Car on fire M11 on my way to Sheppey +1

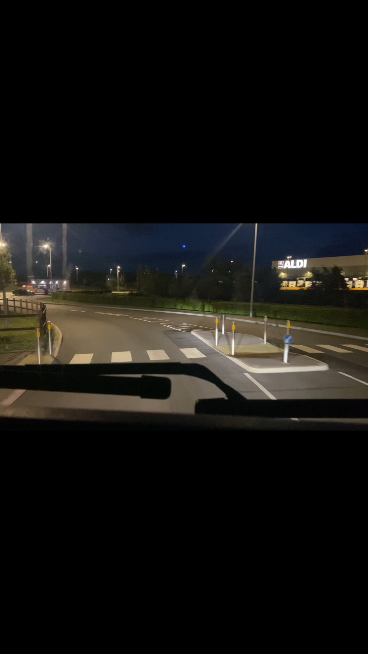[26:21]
Caution. Vehicle turning left. Yeah, we're turning left. Caution. Vehicle turning left. Are you sure? We're already turning left, man. Right guys, we are here. Right on time.
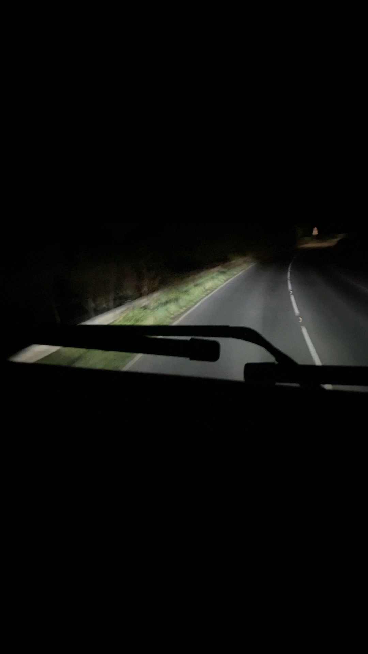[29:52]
Yeah. Yeah. Well guys, this is the old Sheppey bridge. It, it's used to, uh, open and then close for the ships to go through. Uh, but I don't think that there's any ships that normally go through. I don't think they ever even, uh,
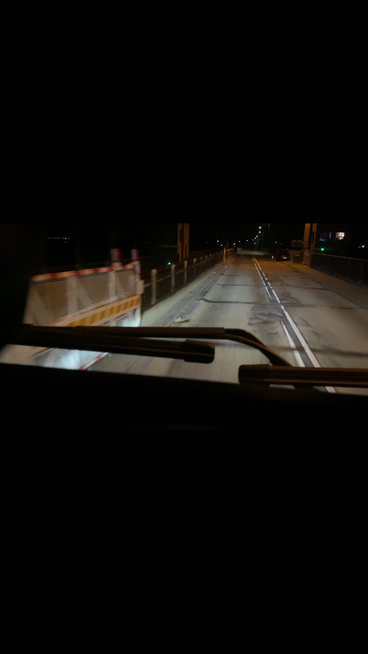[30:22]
open it because it, it seems it is sealed now by the nose. But that, that bridge used to unfold when, uh, the ships would pass through. And then, and then it goes back to normal. Alright guys, we're, we're through now.
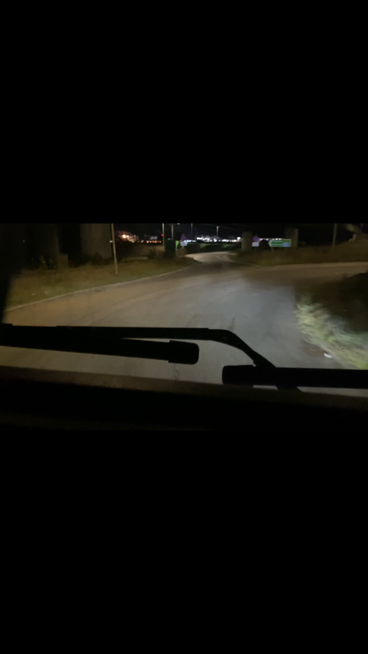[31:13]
There's always some youngsters, they come here with their cars and mess about. Try and race around. I think they, they're always being stalked by the police because, uh, they make, uh, make it a habit every day to race around, which is illegal. Right guys, we're gonna go back onto the A429,
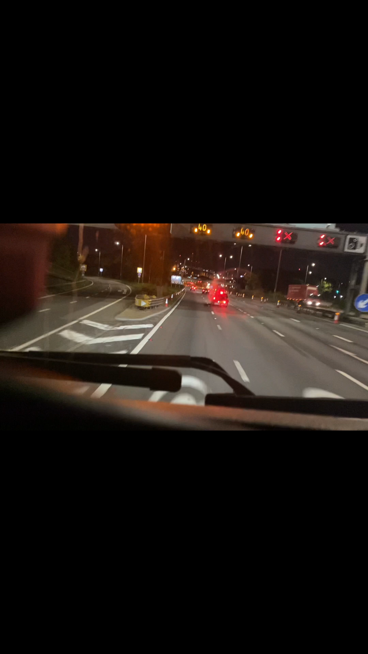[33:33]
Let me use this right-hand one. Oh, the left-hand one, sorry. Uh, it's always busy. It's the only tunnel that they leave open. For the tankers to cross through. But it seems today I don't see any tankers waiting. So maybe they might have just closed off that, uh, the other tunnel.
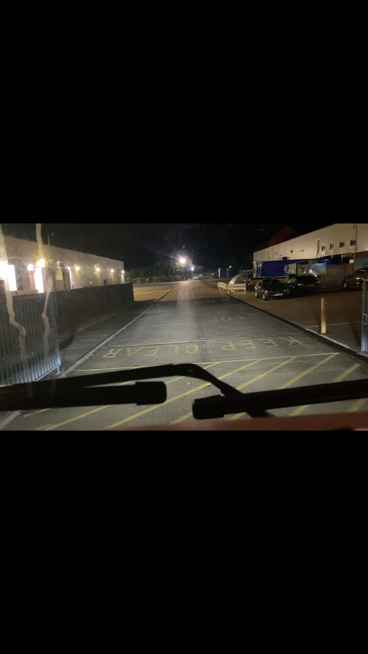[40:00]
There's no security these days. It looks quiet, but there's a number of trailers on the bay, so let's find out if number 2 is coming off. Let's find out if number 4,